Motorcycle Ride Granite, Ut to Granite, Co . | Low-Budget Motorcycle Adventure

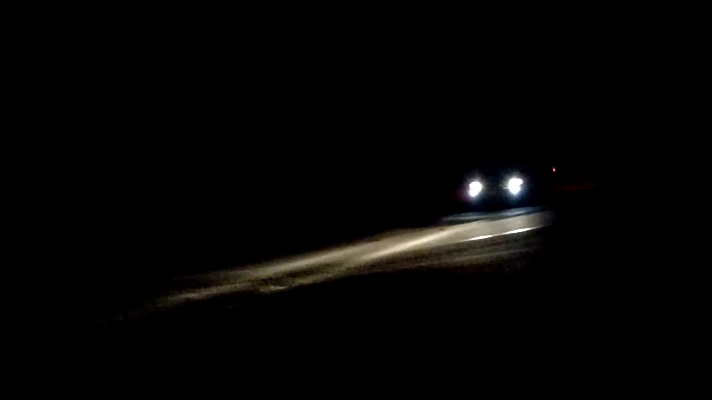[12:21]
Oh, he's staying in his lane. He's staying in his lane. Oh, wow. He stayed in his lane.